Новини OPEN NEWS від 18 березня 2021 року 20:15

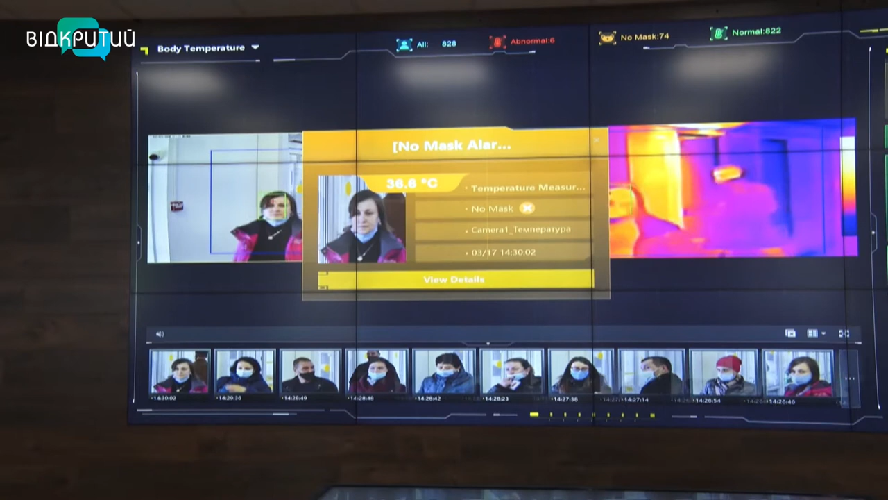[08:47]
Навіть відвідувача без маски зреагує жовтим, а червоний колір сигналізує, у людини підвищена температура.